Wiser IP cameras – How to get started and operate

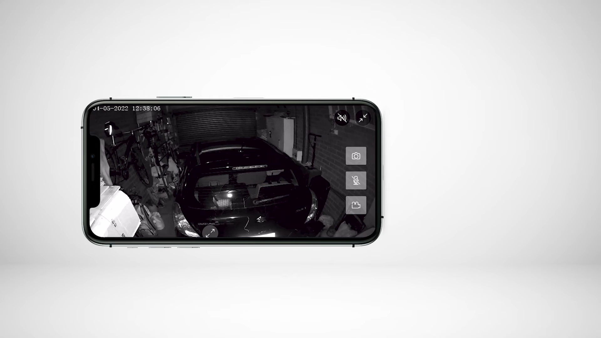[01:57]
From the camera interface, you will see several control icons. The muted speaker icon enables audio of the live feed.
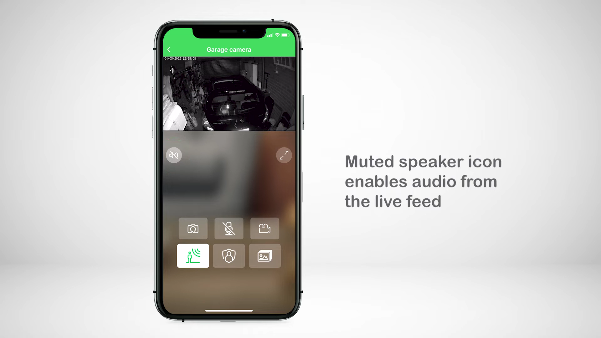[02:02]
The two diagonal arrows will make the video full screen.
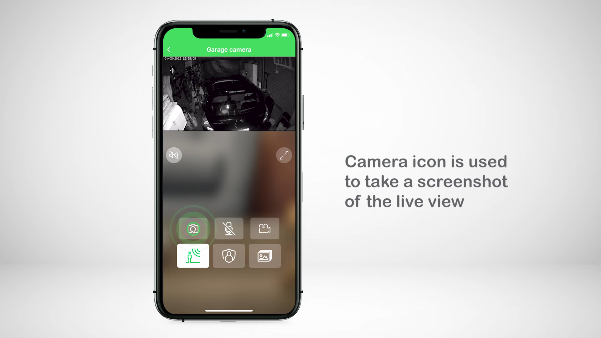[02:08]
The camera icon is used to take a screenshot of the live view.
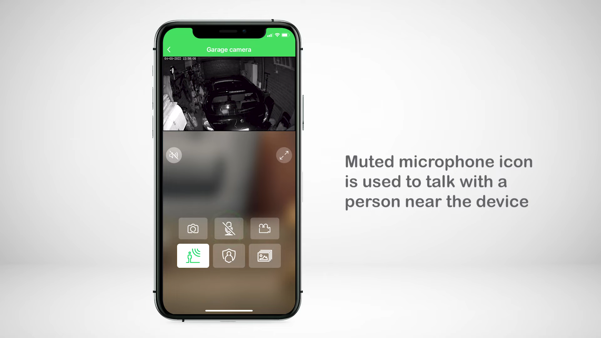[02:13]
The muted microphone icon is used to talk with a person near the device.
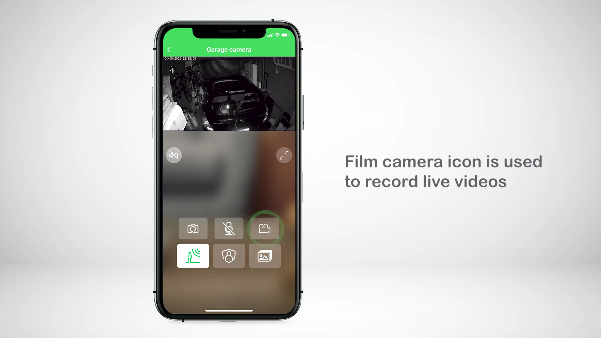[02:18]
Finally, the film camera icon is used to record live videos. You can also access the camera through shortcuts.